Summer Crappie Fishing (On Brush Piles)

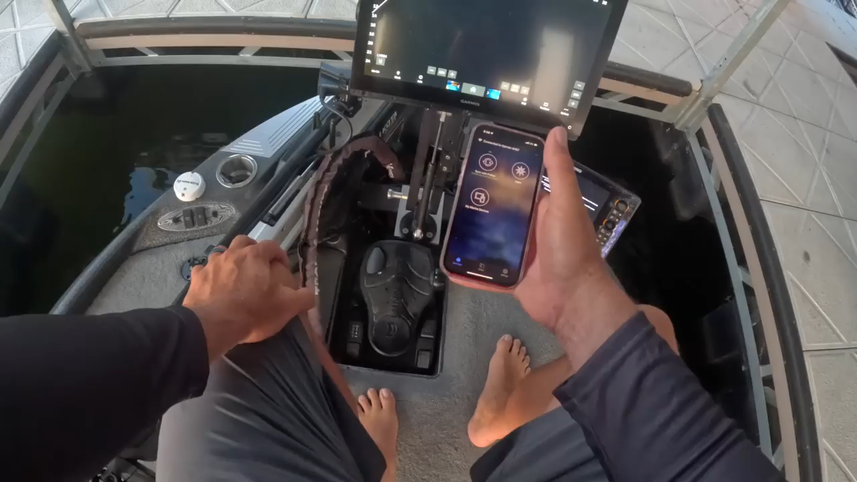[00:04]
i guess we're gonna do it we'll give you an update as to whether or not it's a good deal or not we always get asked that question right whether or not it's the right time should you update your garmin unit i don't know well on this episode we're starting it off with an update right now as you
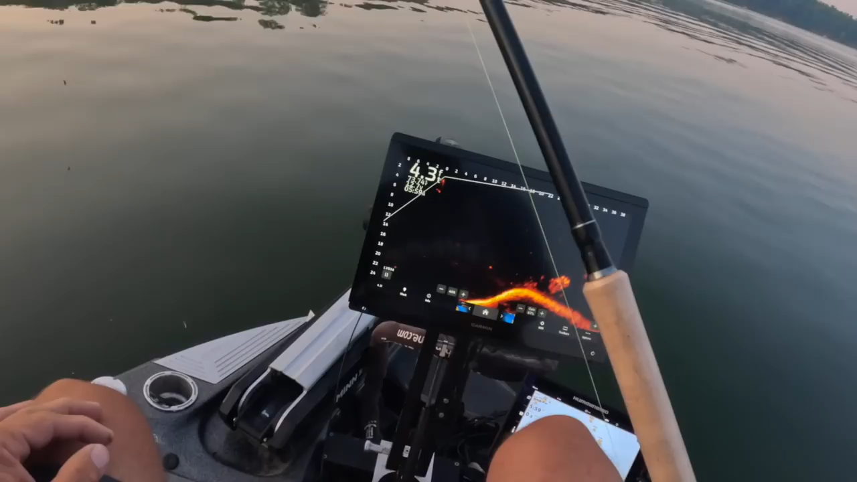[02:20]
so while that updates right now all it's doing is transferring the information to the garmin unit we can actually still fish with that occurring it's not actually being downloaded yet so we are just going to be dropping in on some fish look at that there's some craziness going on down there and you guys can kind of get a vibe as to what the picture looks like right now without the update
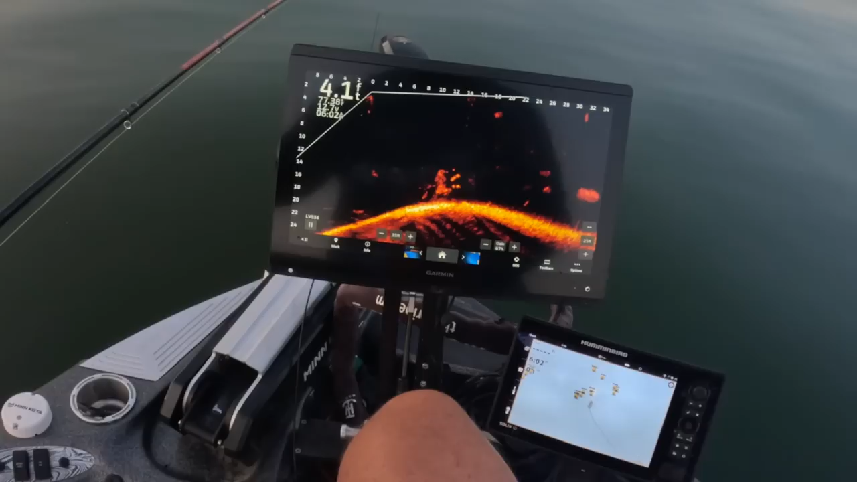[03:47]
and right now i'm just playing at the right base of this stump there's a good fish
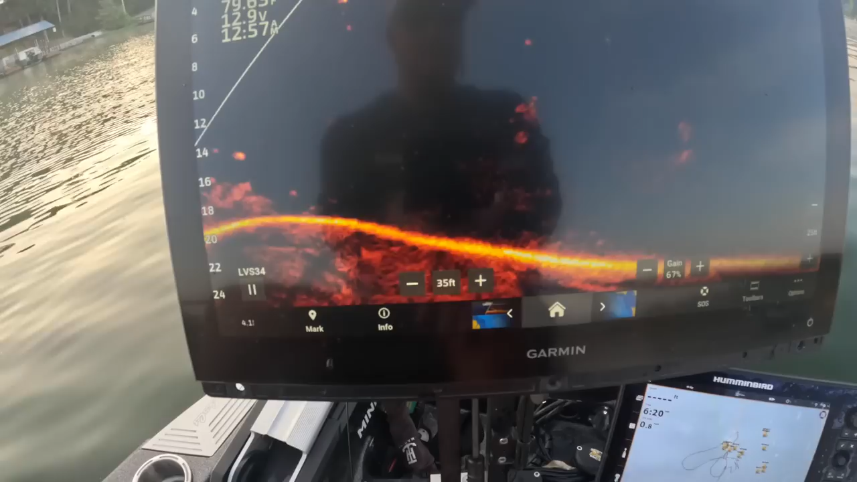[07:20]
nothing completely noticeably noticeable right off the bat not necessarily a sharper image as far as i can tell
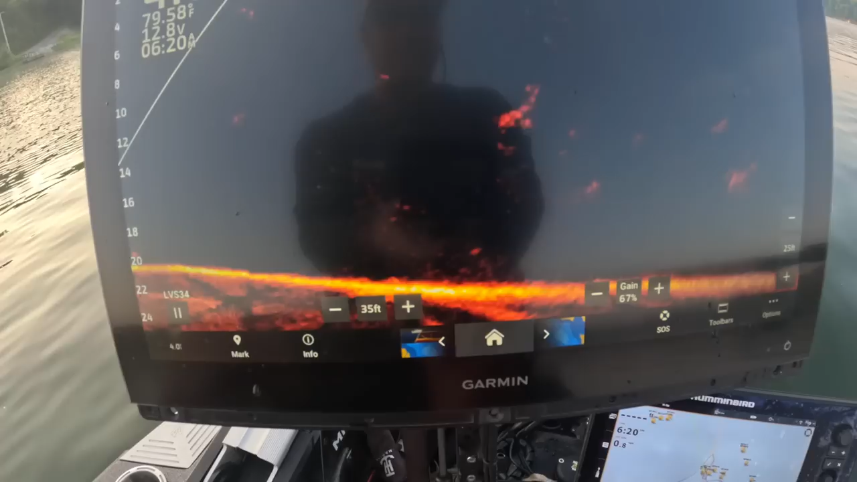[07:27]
that's what i think over here to one of these stumps
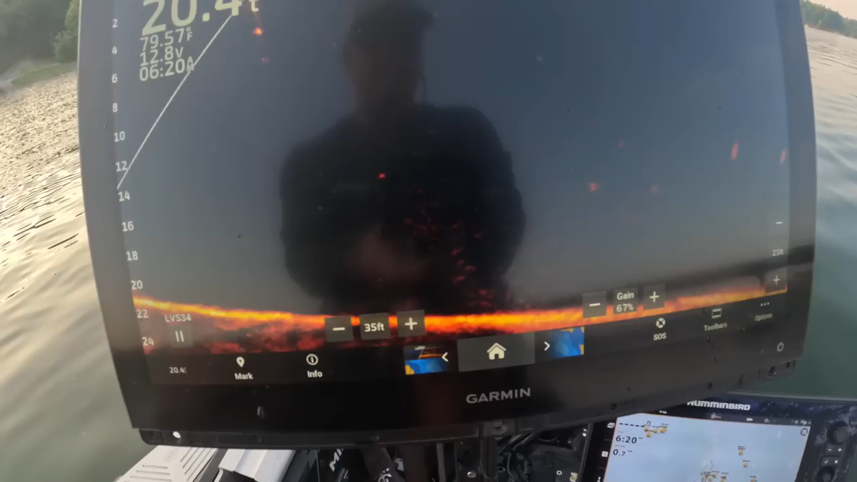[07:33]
On screen: water 79.57°F
but you know they list all the things that they do to these updates to tell you exactly what they do i just haven't read into it to be quite honest with you i'm sure somebody will enlighten me but regardless i'm sure
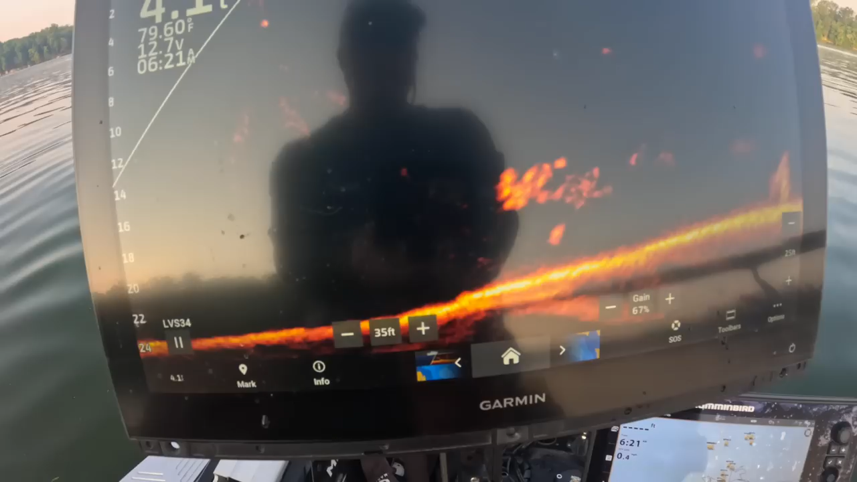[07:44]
there's some benefits to the update but off on top of my head basically what i see right now i don't see much i'm going to target these fish right here okay so they're at the bottom of that stump
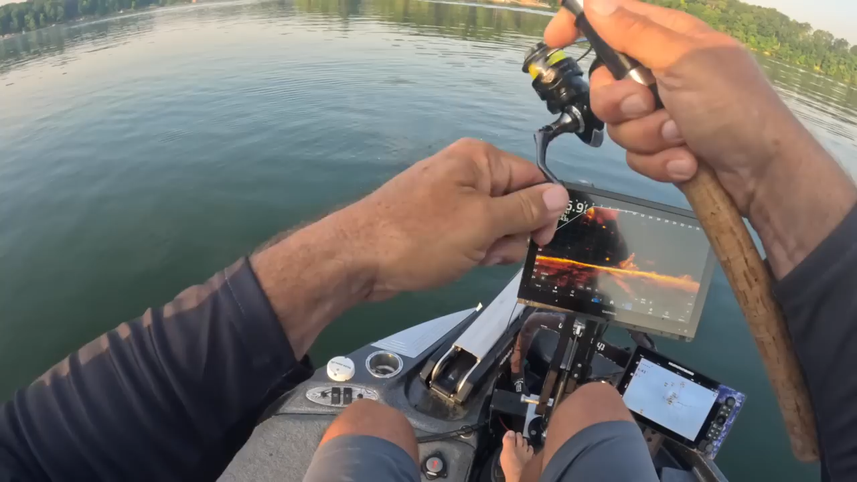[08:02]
good fish here guys look at this guy now i've switched back up to the hammer you just ain't gonna beat the hammer right there slab right there big fish and i did change to a plastic as well
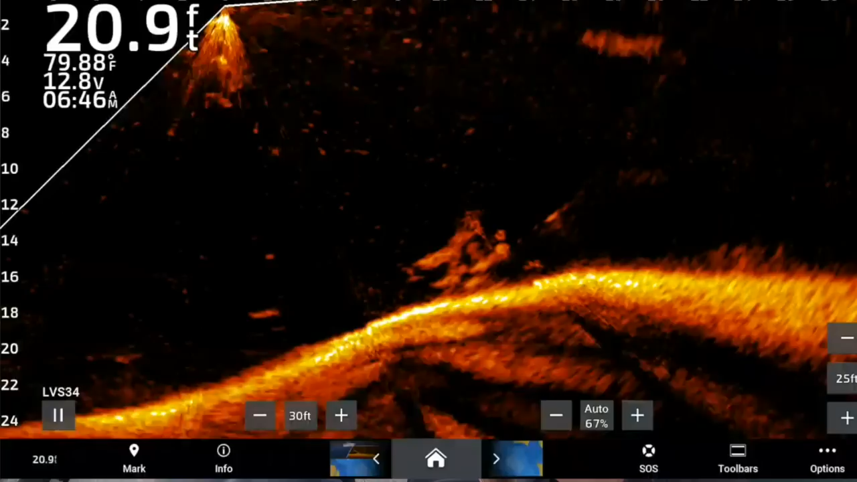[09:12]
On screen: depth 20.9 ft, water 79.88°F
you guys a view of active captain haven't done it in a long time so uh it's probably what you've been missing right um it's a lot easier to deal with the other one around my neck but this
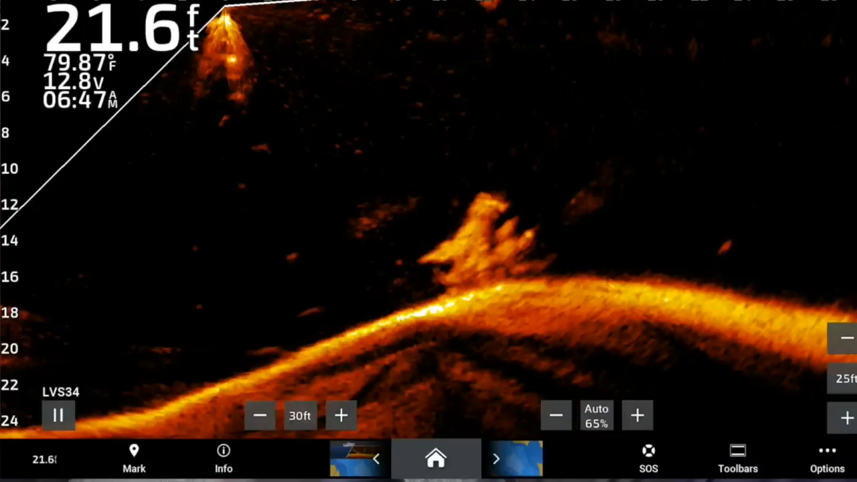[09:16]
On screen: depth 21.6 ft, water 79.87°F
is you know a pile that it's got some fish around the stump and you can see them down there when i kind of move it around but right here see if we can't get somebody to want to come after here he comes so i'll play with him i'll bring him through that bait pile if i can get him to go through it yep he did
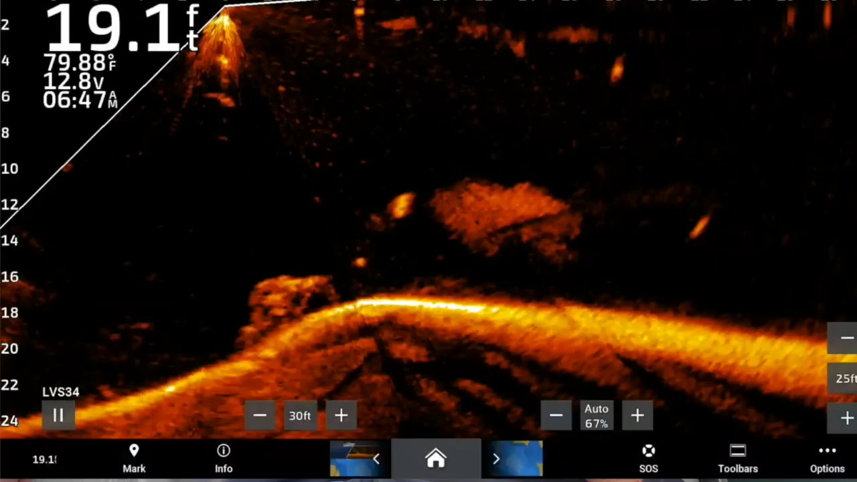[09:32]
On screen: depth 19.1 ft, water 79.88°F
i am constantly just trying to get a vibe as to
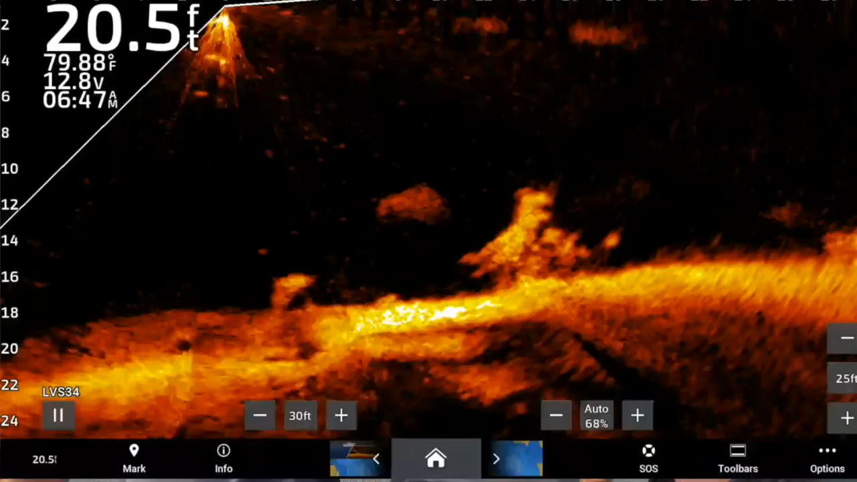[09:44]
On screen: depth 20.5 ft, water 79.88°F
if he touches it at all and sometimes i do play the screen i get that question a lot during guide trips
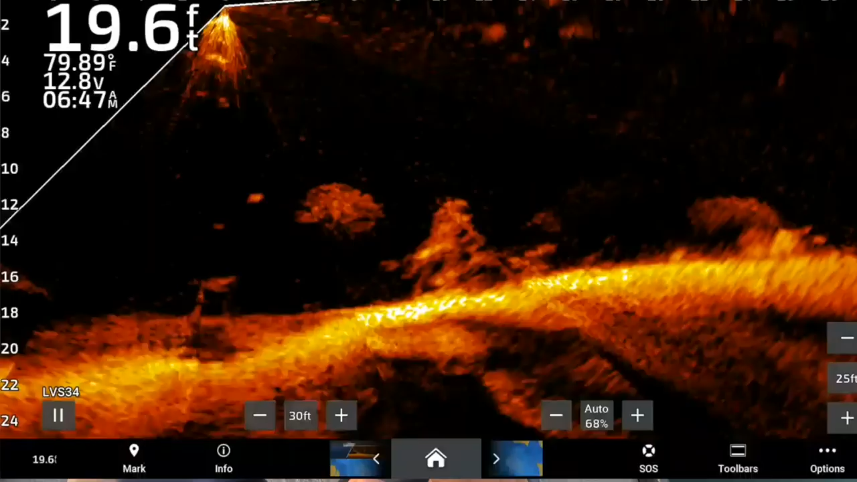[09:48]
On screen: depth 19.6 ft, water 79.89°F
you know pool i'll say pool and people don't realize that the fish have are just keeping it in their mouth they're not necessarily so here comes one probably out of center but slow and methodical